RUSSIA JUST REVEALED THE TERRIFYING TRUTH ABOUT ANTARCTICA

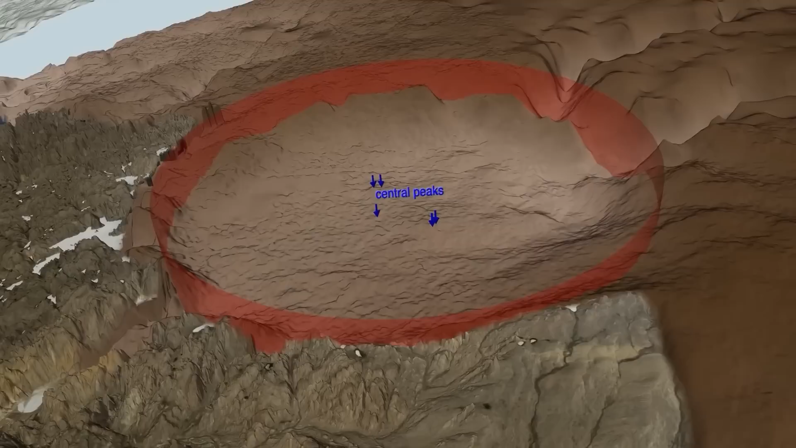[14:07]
is approximately three times the size of the Chicxulub Crater in the Yucatan Peninsula, which was created by a meteorite impact about 65 million years ago, and potentially caused the extinction of the dinosaurs.